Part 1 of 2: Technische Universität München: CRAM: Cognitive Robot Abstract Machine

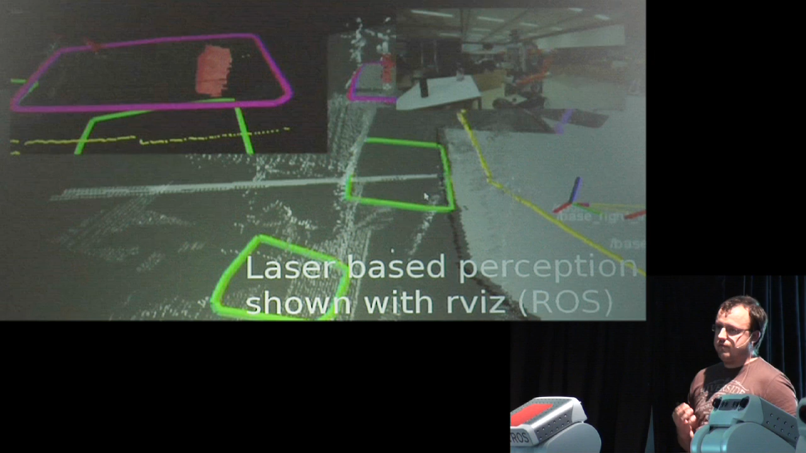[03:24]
where we continuously detect all the planner patches, which are for us candidates that can hold the objects and persistently store them with the memory, timestamp them, and also maintain the belief over them.
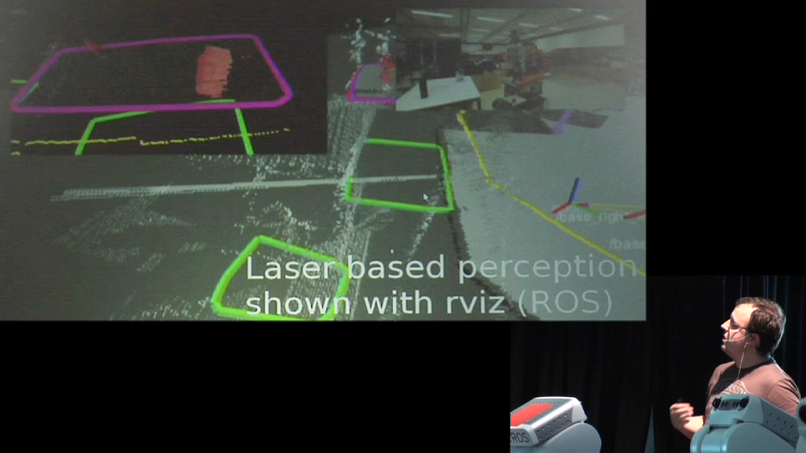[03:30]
I'm going to talk about this later on in the project a little bit in the top.